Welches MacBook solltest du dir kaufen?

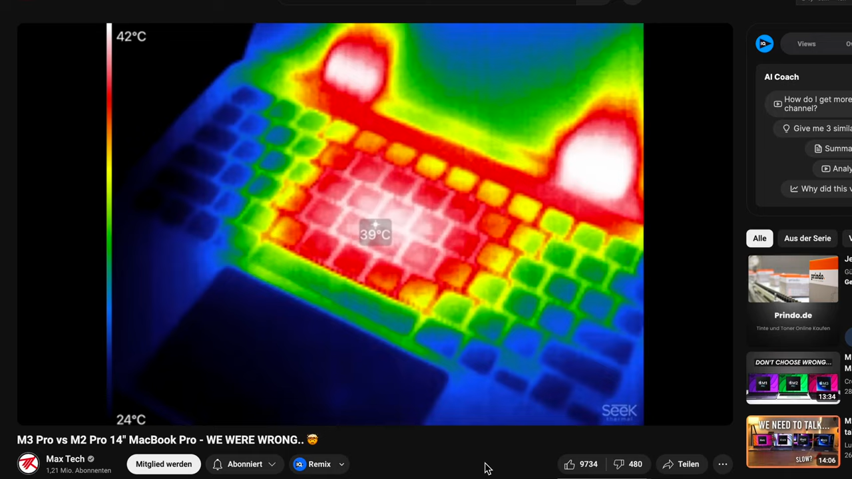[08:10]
On screen: spot 39°C, scale top 42°C, scale bottom 24°C
Das heißt, die Hitze wird gleichmäßiger auf den ganzen MacBook aufgeteilt.
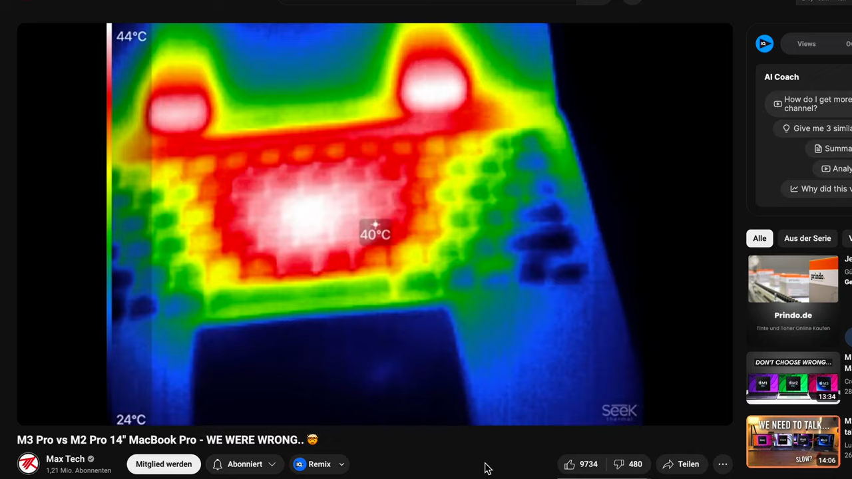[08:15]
On screen: spot 40°C, scale top 44°C, scale bottom 24°C
So entstehen dann diese ganz hohen Temperaturen dann erst später und man kann damit halt länger durchhalten. Und auch vor allem bieten diese MacBook Pros ja auch Lüfter.